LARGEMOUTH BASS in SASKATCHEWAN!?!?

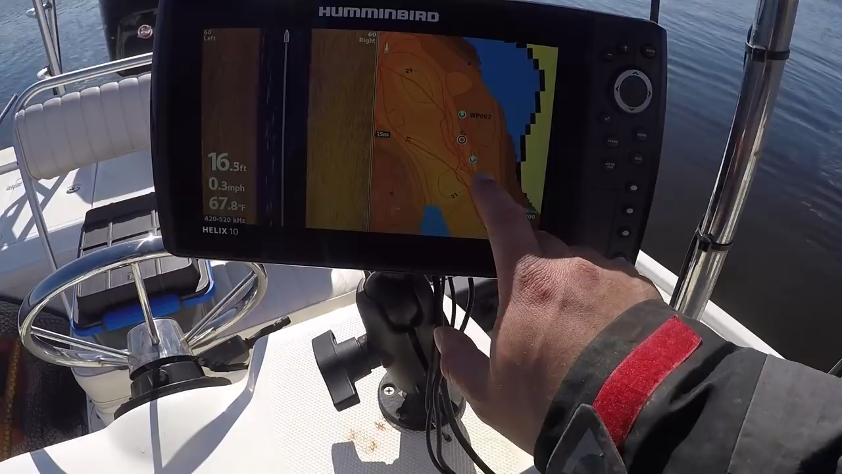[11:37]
On screen: depth 16.5 ft, water 67.8°F, speed 0.3 mph
I caught one fish up here earlier in the day, and now I ended up catching one in the middle, about right in here.
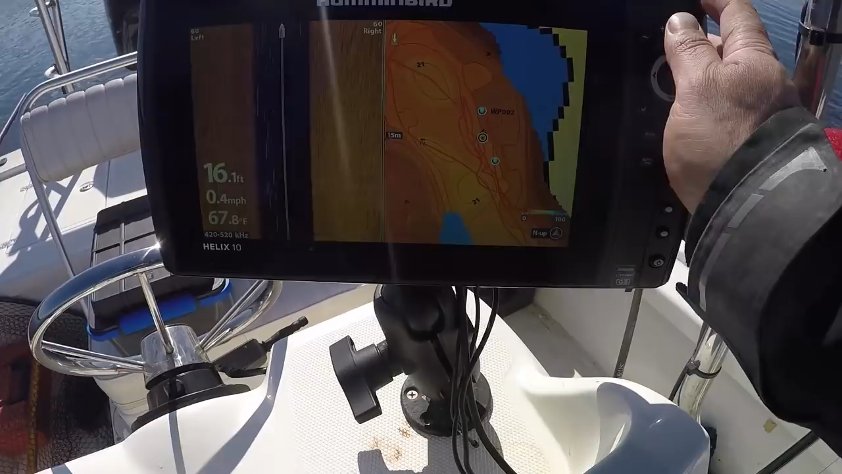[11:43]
On screen: depth 16.1 ft, water 67.8°F, speed 0.4 mph
But, you know, because I made those two waypoints earlier in the day, I could come back to them at the end of the day.